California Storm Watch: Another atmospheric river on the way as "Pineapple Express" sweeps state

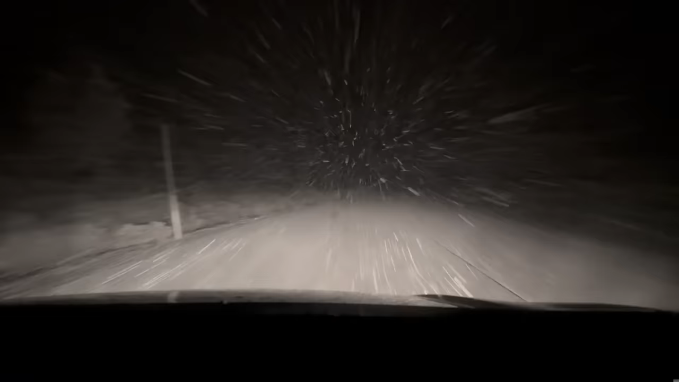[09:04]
You know, Bridget said that it wasn't raining there in Sacramento, but as we were leaving and we were going further up Interstate 80, you can see the rain. Rain is pretty heavy. Our wipers were on full blast and then we got to the snow and it was snowing really, really hard. You can see it is really snowing out here, so just be careful. Rob told me before our newscast that this will probably be the easiest drive that you'll do coming up to the Sierra and you'll really worry about Sunday leaving.